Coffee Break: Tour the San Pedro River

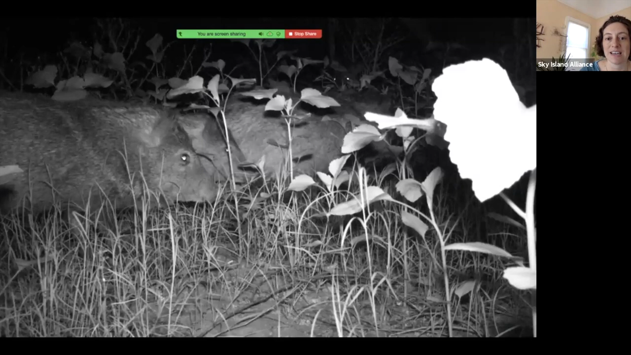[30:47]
Got some javelina during the day and at night and saying hello.